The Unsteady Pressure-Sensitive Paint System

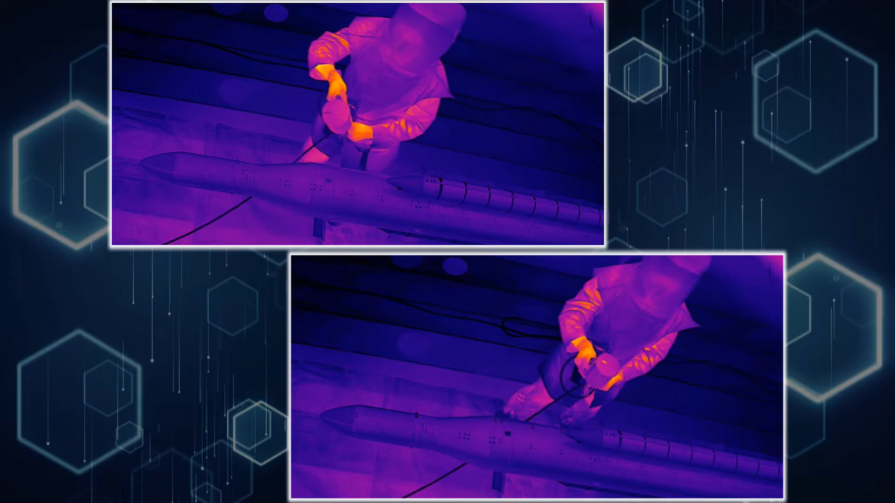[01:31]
It glows brighter or dimmer in response to changes in air pressure.